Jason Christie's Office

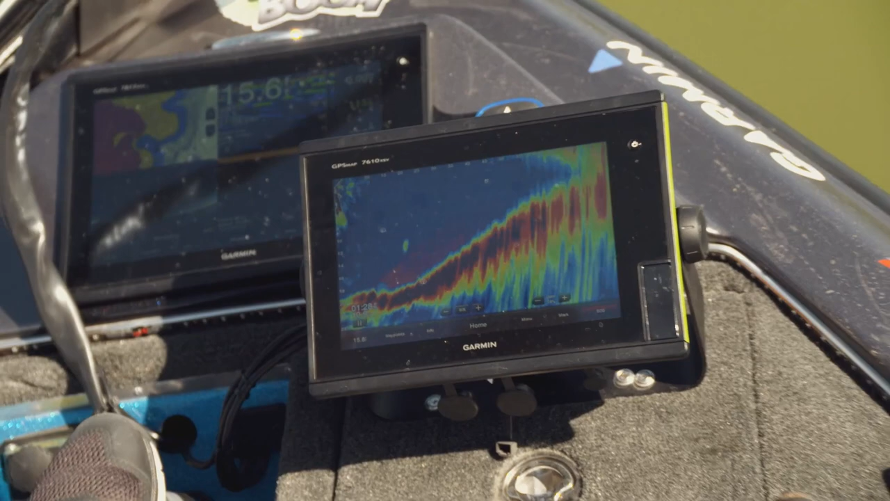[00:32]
the is something that jumps out in front of people that's something that's hot and popular right now everybody wants to talk about but let's put
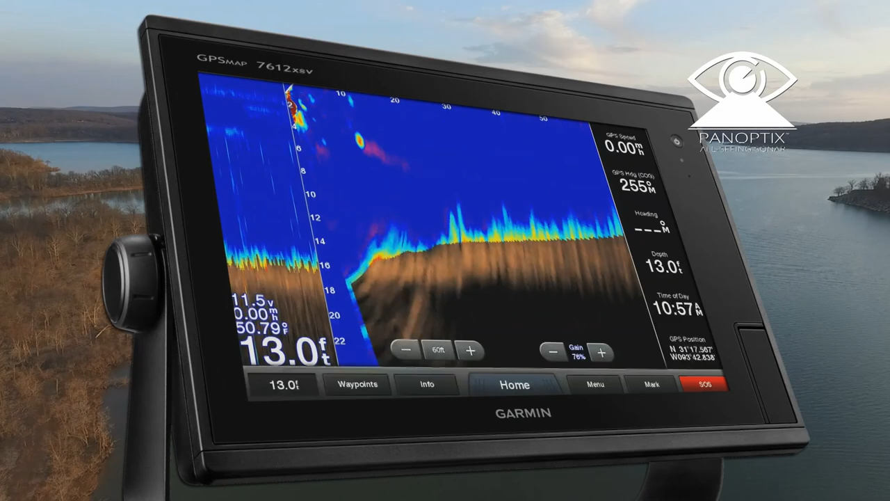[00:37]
On screen: depth 13.0 ft, water 50.79°F
Panoptix aside and talk about just the features that we have on the units the clarity I've had so many guys
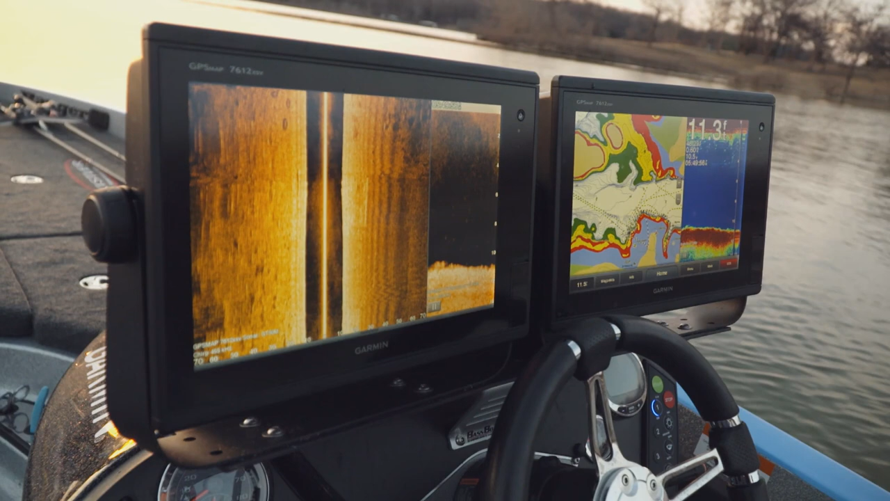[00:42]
get in my boat and say dude that is a that's a crisp cool picture you know it's it's it's just there you know and and Garmin is getting so